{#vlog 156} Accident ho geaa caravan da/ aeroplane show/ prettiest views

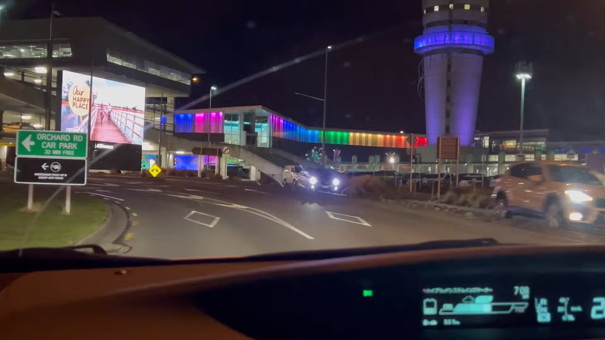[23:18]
ਅਸੀਂ ਆ ਗਏ ਜੀ ਕ੍ਰਾਈਸਟਚਰਚ ਏਅਰਪੋਰਟ। ਹੁਣ ਆਪਾਂ ਔਕਲੈਂਡ ਨੂੰ ਰਵਾਨਾ ਹੁੰਦੇ ਹਾਂ।